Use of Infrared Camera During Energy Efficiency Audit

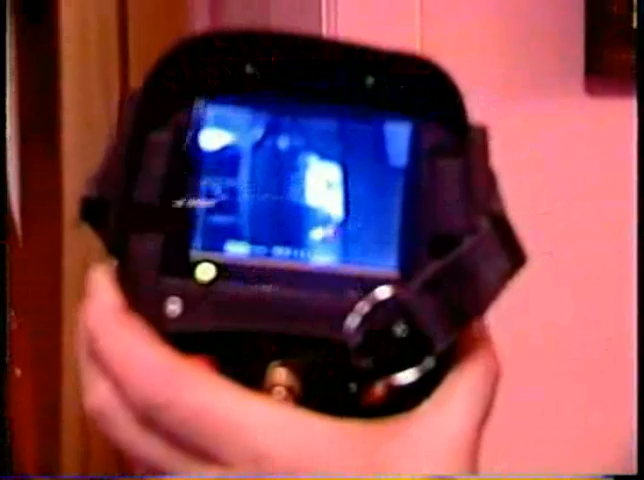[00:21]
And so whereas the blower door sees air leakage and infrared will see heat loss, moisture, electrical.
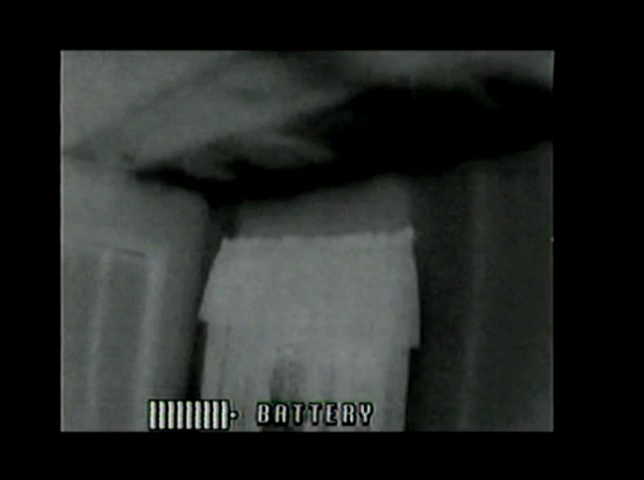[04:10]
It's a similar shot where there's just insulation missing around the perimeter that didn't go all the way over to the exterior wall. So again, the heat loss is going to go to those areas first. You may, especially in the colder climates, you'll see a house that may have, you know, four or five inches of snow, and the one next door has hardly any snow. So you may be getting a lot of heat loss into the attic. It could be from duct leakage or missing insulation. But, you know, that's a good thing, especially even frost. You can pull up to a house, and you can see if, you know,